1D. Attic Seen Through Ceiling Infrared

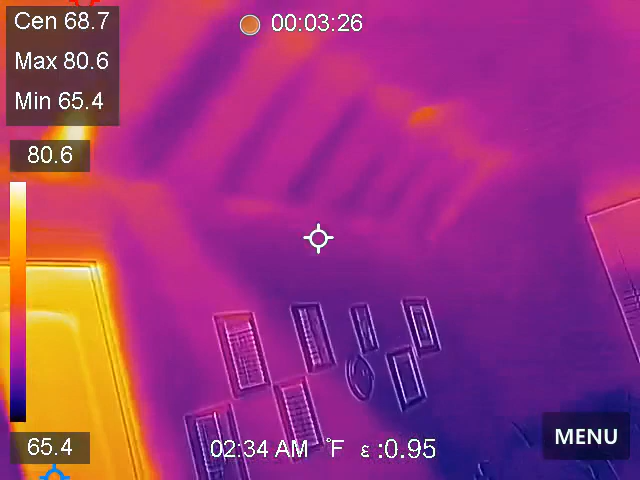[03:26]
On screen: spot 68.7°F, max 80.6°F, min 65.4°F, scale top 80.6°F, scale bottom 65.4°F
We're in the upstairs common area.
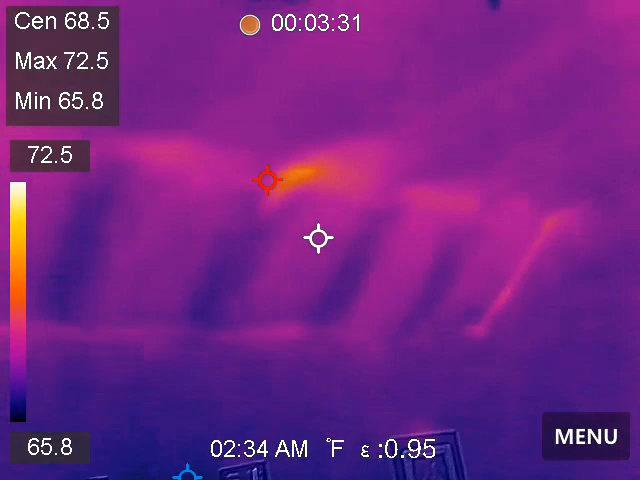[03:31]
On screen: max 72.5°F, min 65.8°F, scale top 72.5°F, scale bottom 65.8°F
Again, this is the type of thermal bridging we're used to seeing.
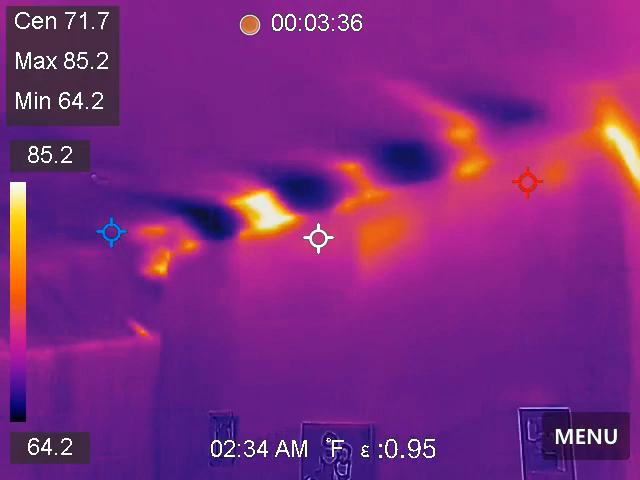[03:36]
On screen: spot 71.7°F, max 85.2°F, min 64.2°F, scale top 85.2°F, scale bottom 64.2°F
It's a little more exciting over there.
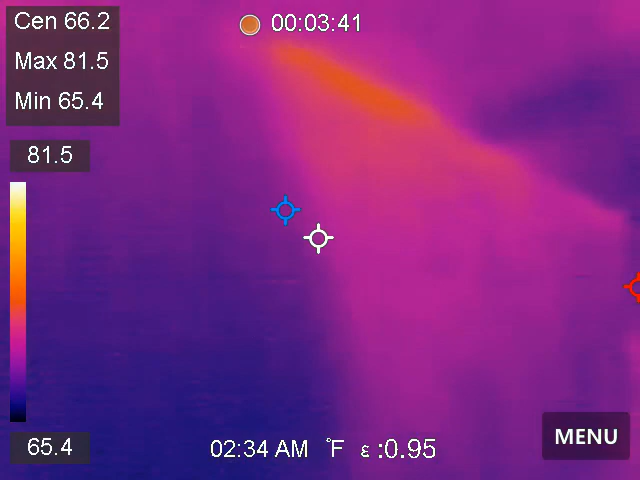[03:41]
On screen: max 81.5°F, min 65.4°F, scale top 81.5°F, scale bottom 65.4°F
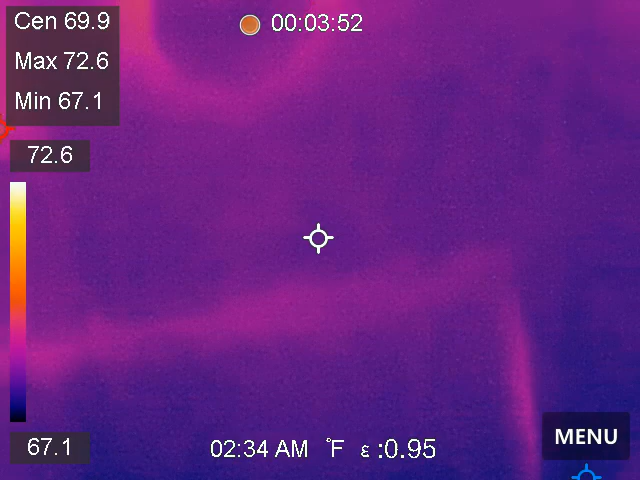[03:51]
On screen: spot 69.9°F, max 72.6°F, min 67.1°F
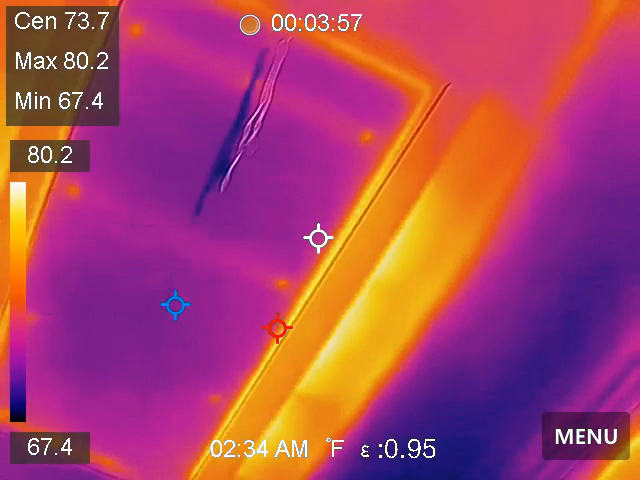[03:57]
On screen: max 80.2°F, min 67.4°F, scale top 80.2°F, scale bottom 67.4°F
We are in the southeast bedroom.